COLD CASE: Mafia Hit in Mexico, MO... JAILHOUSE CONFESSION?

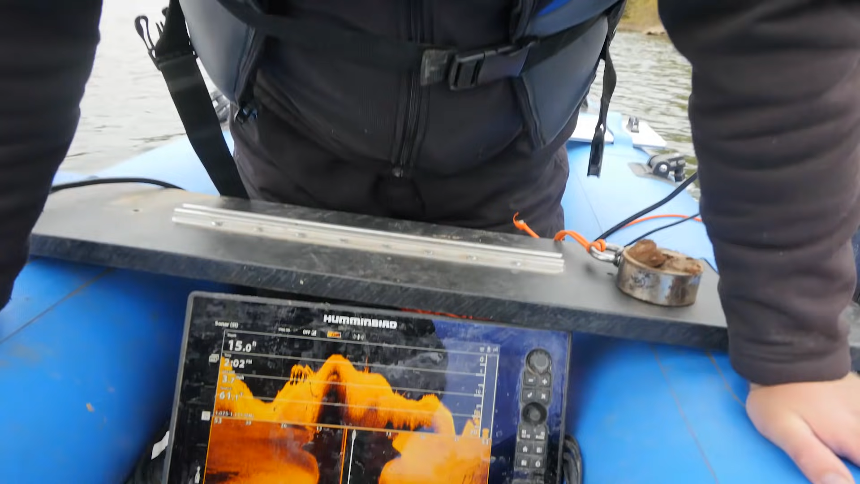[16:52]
Look. There it is, right there. Right here. Tell me.
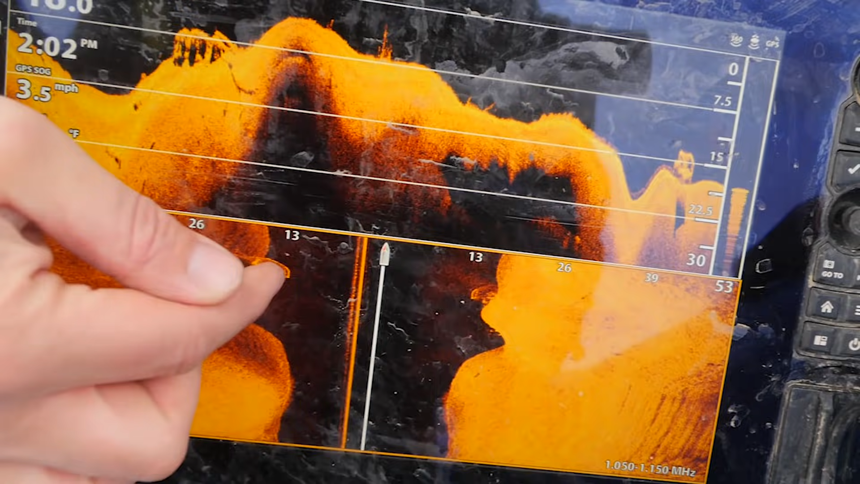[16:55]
On screen: speed 3.5 mph
That's a car. We have a car. We have a car. We have a car. We have a car.
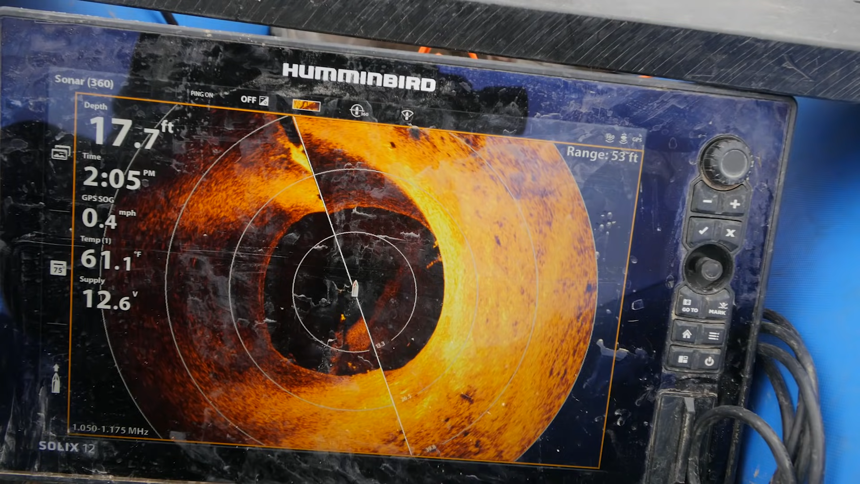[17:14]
On screen: depth 17.7 ft, water 61.1°F, speed 0.4 mph
Uh-huh. Okay, it's right in front of us.
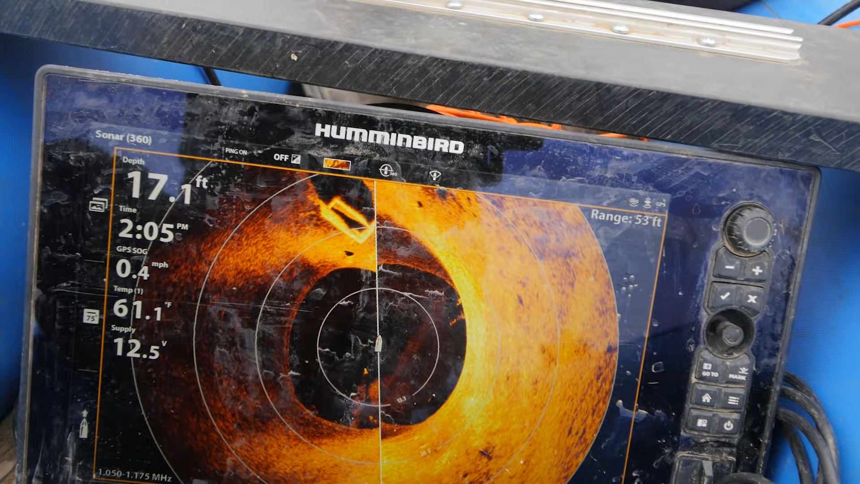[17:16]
On screen: depth 17.1 ft, water 61.1°F, speed 0.4 mph
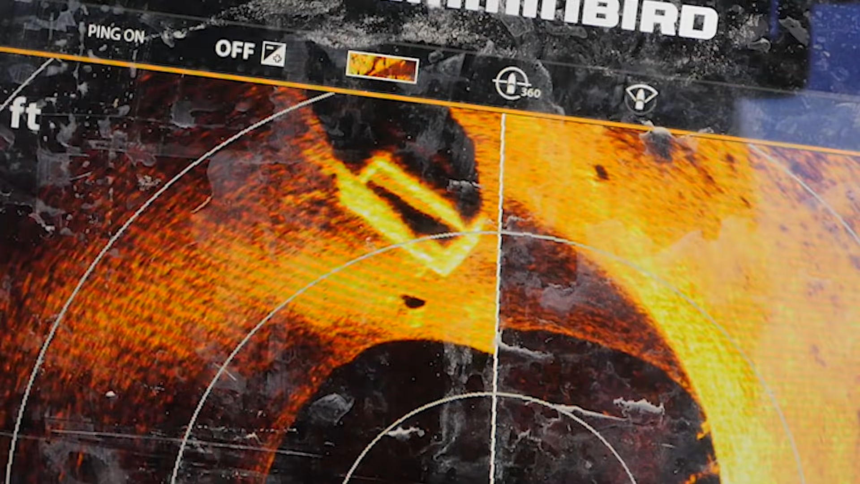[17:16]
Right, ready for you. Yeah, pretty much right in front of you.
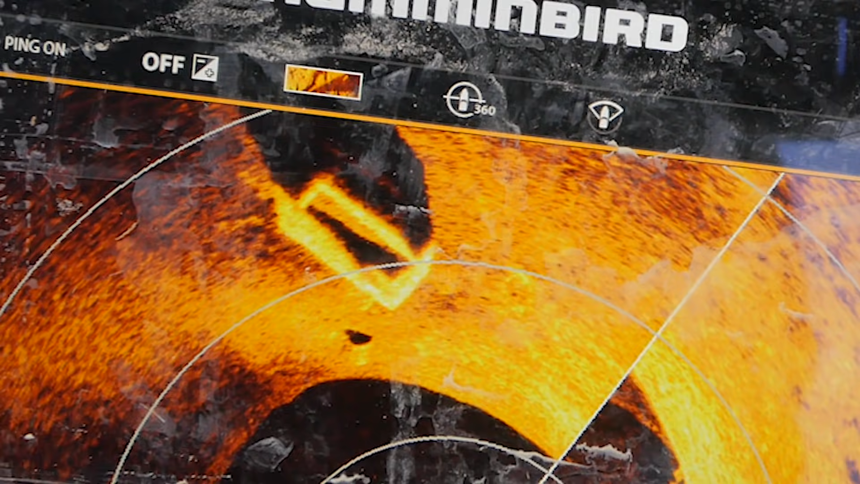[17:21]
In front of me? I don't think it's a car. I don't know what it is. The other way it looked like a car.
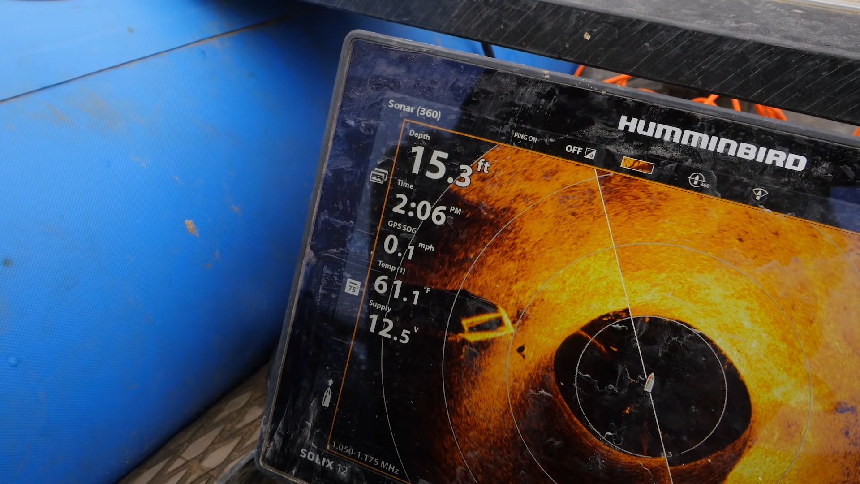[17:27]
On screen: depth 15.3 ft, water 61.1°F, speed 0.1 mph
On 360, it doesn't look like a car.
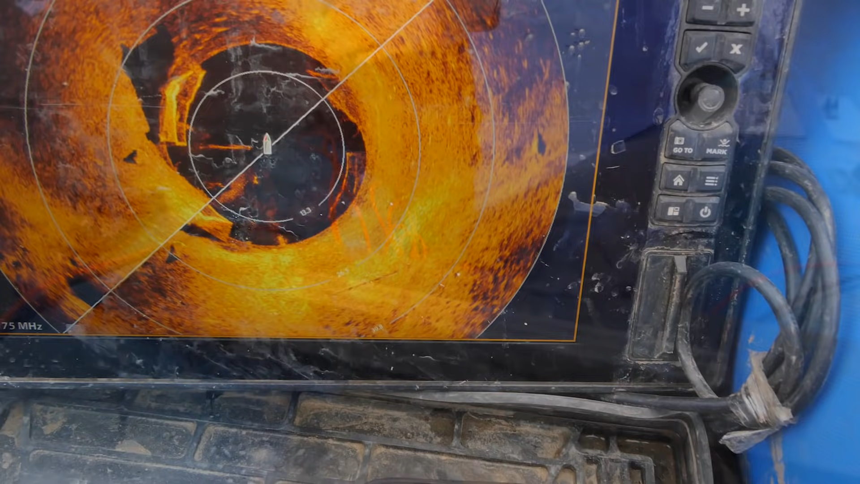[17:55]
Like at this angle, it looks like there might be wheels on it. This wheel. Oh yeah. See, look at this angle.